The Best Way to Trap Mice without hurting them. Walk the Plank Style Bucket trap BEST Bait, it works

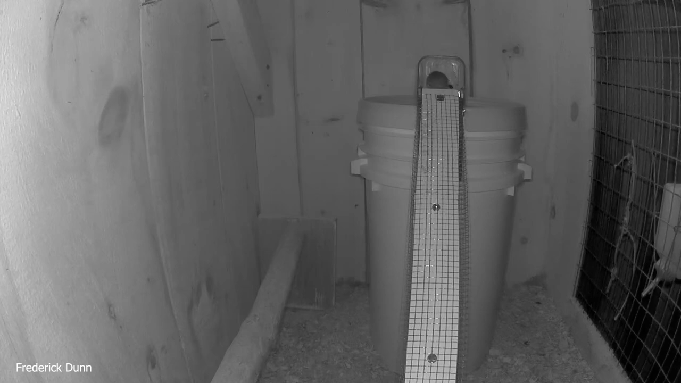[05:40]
mouse at the very top right out on the plank just dining away on the peanut butter getting itself a sunflower seed or two in the progress and that's a nice fat one by the way look at the little one scooting straight up the back wall it does not trigger the trap here's another example look it's a free-for-all there's three of them in there running around and we have the biggest and heaviest one in on the plank eating away having a good time and after it's done of course it's going to walk away without going into my bucket
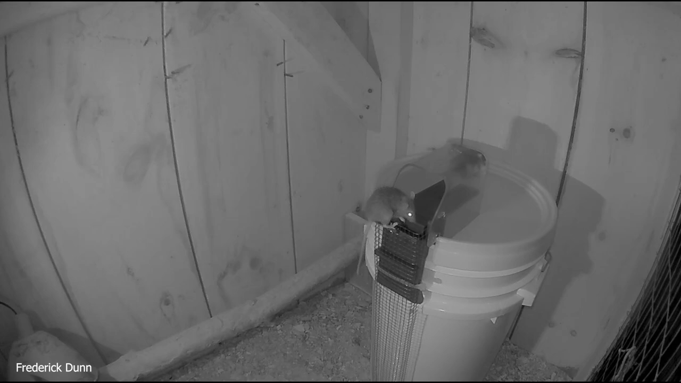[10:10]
up vertical works great it's held in place with a zip tie too by the way so it can't fall off there oh hey what are you doing in here so one after another even the tiniest mice some of these mice weighed as little as half an ounce that's right i took them all out later and weighed them to see they range from half an ounce to seven eighths of an ounce so if you adjust it as i've shown you here it will catch the smallest mice